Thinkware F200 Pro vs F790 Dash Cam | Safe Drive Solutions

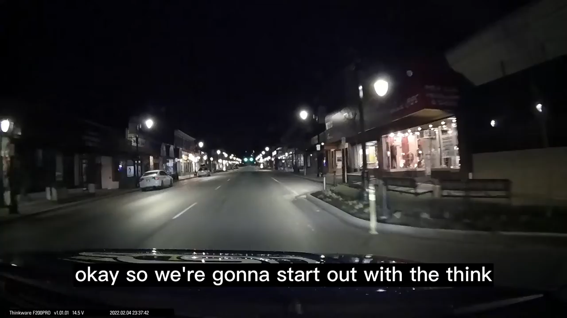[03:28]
Okay, so we're going to start out with the Thinkware F200 Pro driving through downtown Mission at night,
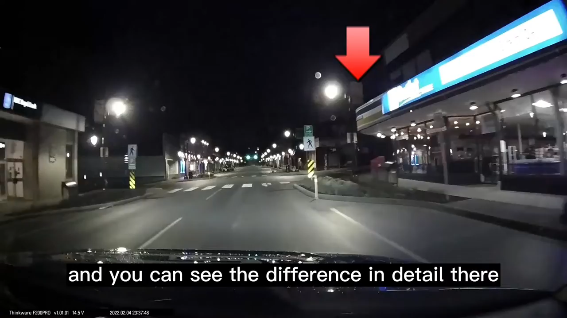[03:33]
and you can see the difference in detail there. We're now going to go to the F790 as it's driving through at night, and you can see a huge difference in the detail. We'll slow it down here. If you see the sign,
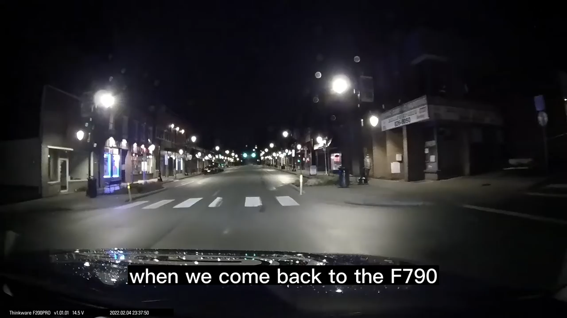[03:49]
when we come back to the F790, watch the detail of the big box outlet store sign.
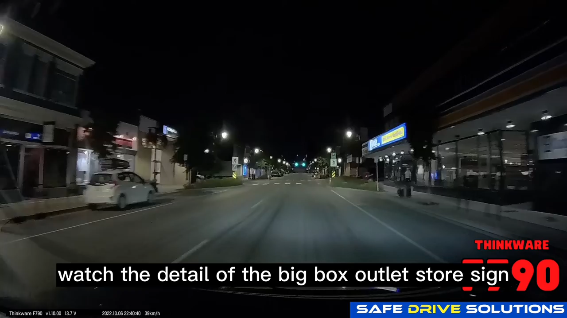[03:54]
You can actually read the whole sign, which you couldn't do with the F200 Pro.